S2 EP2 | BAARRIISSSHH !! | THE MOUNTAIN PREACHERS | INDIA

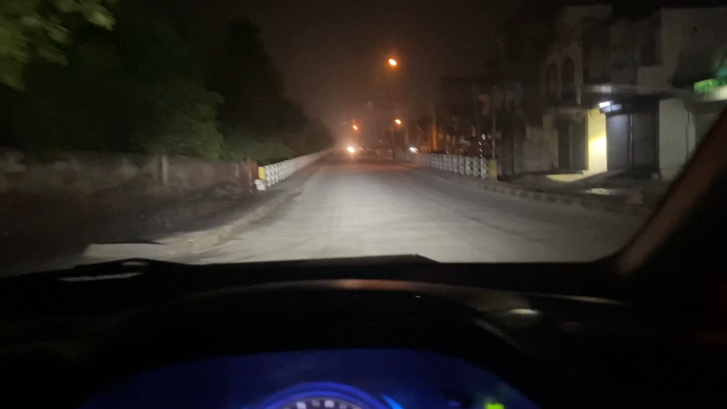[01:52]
बीच बीच में अगर कहीं रुकते हैं तो हम आपको अपडेट करते रहेंगे। साथ में रास्ता दिखाने के लिए कुछ है तो है नहीं है, सच अंधेरा ही है तो अंधेरे के अंदर तो क्या ही दिखाई देगा।
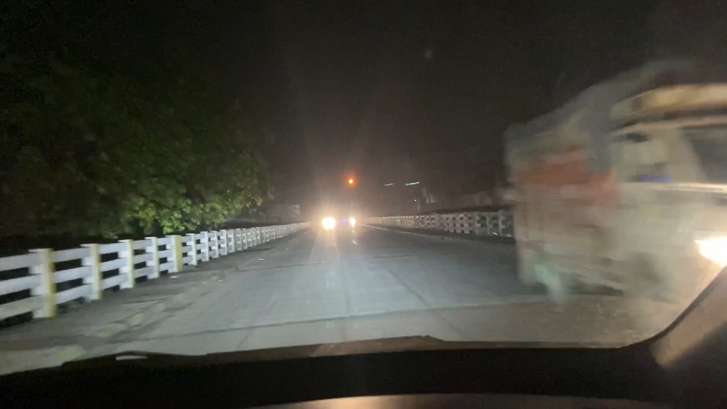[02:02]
लाइट्स और आसपास का व्यू तो वैसे ही नहीं दिखाई देगा। ये देखो इतना बड़ा बोर्ड, कभी हमारा भी दिन आएगा यहाँ पे अल्टीमेट का वो लगाएंगे आपके साथ हमेशा।